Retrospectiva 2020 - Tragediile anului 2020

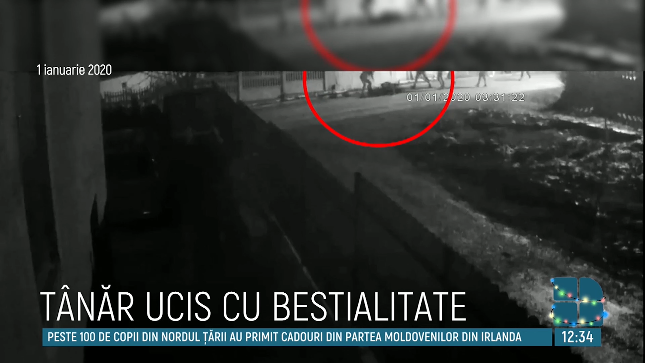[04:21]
Cei doi l-au lovit în cap cu picioarele și cu o scândură din gard sub privirile a peste 15 persoane care au intervenit abia atunci când victima nu se mai mișca.